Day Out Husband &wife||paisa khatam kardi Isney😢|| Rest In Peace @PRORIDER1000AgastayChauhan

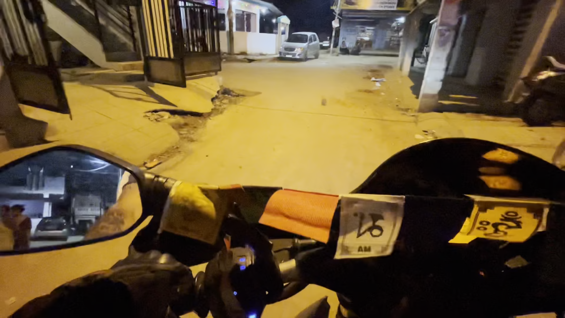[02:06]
बैंगलोर में भी बहुत ही गर्मी हो चुका है ना गाइस, सो अभी लोग रात को ही निकलता है।
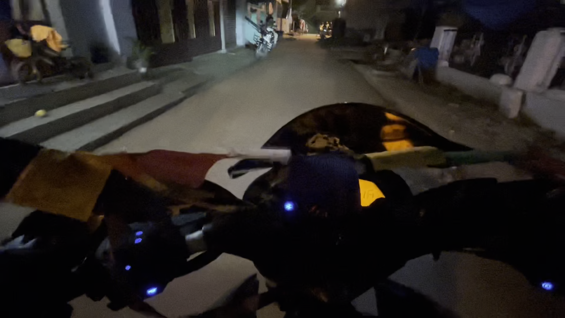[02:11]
एंड ये है सिद्धापुरा जहाँ पे हम रहते हैं।
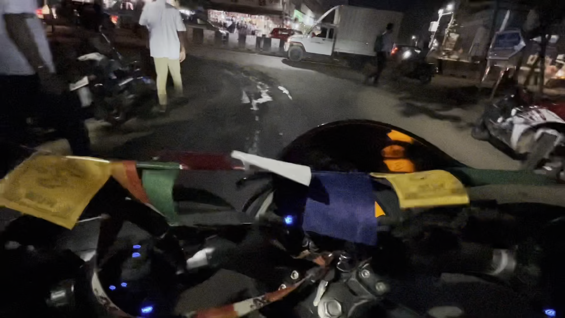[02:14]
ये आ गया व्हाइटफील्ड मेन रोड गाइस, यहाँ से लेफ्ट लेते हुए जाना है हम लोग को।
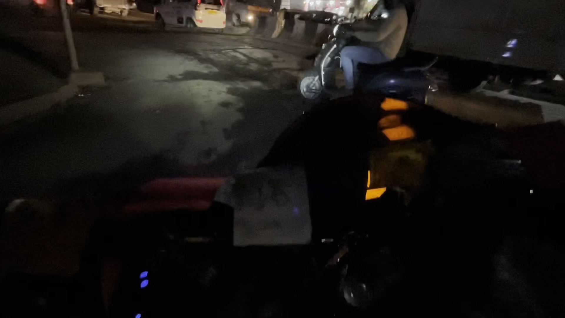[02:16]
एंड नाइट राइड में आप लोगों को स्वागत है गाइस।
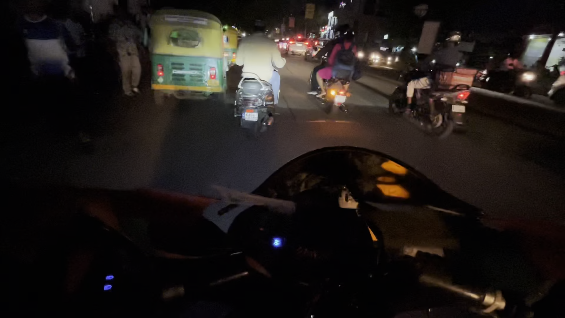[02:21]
तो चलो, लेकिन ये समय में ना ट्रैफिक होने का चांसेस बहुत ही ज्यादा रहता है,
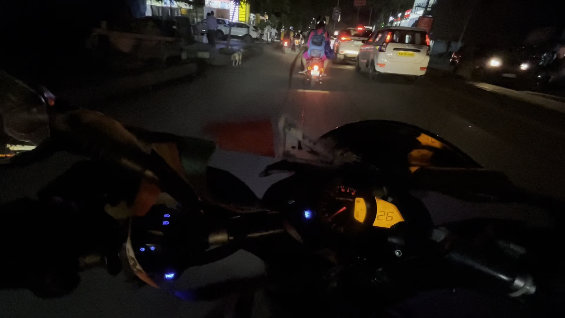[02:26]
तो देखो यहाँ पे स्लो डाउन होना स्टार्ट हो गया।
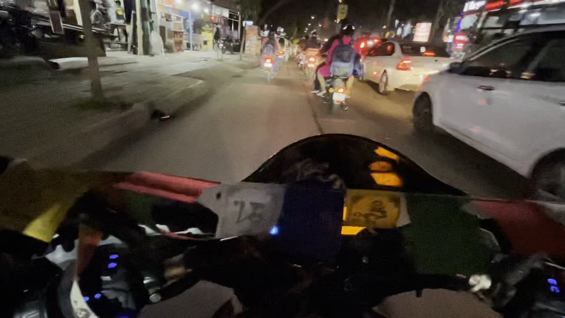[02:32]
पहले इसका सैलून में जाना है, सैलून से इसका कोरियर कुछ आया है, इसका कोरियर कलेक्ट करके मारथली जाना है। ओके सो जुड़े रहिए। एंड जितने भी न्यू व्यूअर्स ये मेरा ब्लॉग दिख रहा है तो गाइस कमेंट
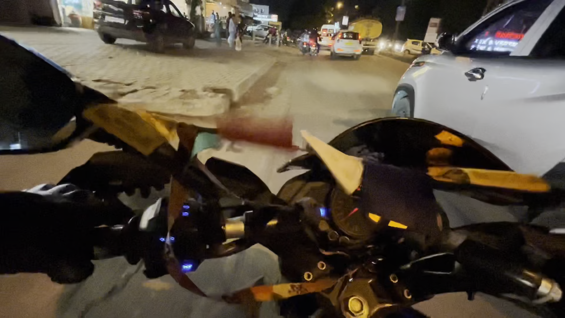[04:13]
तो छोड़ो, अभी हम लोग जा रहे हैं मारथली। ये देखो अभी यहाँ पे कुंदनन सिग्नल आने वाला है।
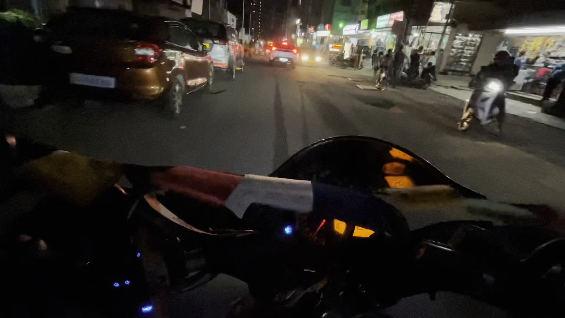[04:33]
सो अभी मेरे को यहाँ से राइट लेना है।
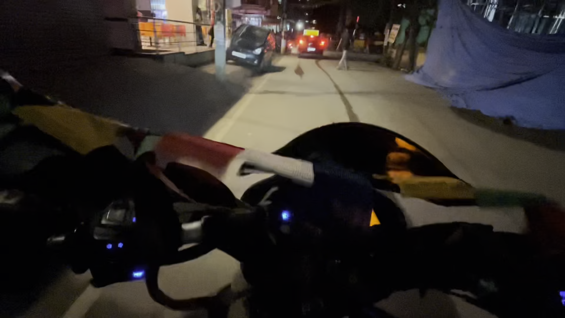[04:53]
तो अभी यहाँ से लेफ्ट लेना है, देखो भाई साई बाबा रोड है, इसको बोलते हैं साई बाबा रोड, ठीक है, यहाँ पे ना भाई बहुत ही ज्यादा पब्लिक होता है।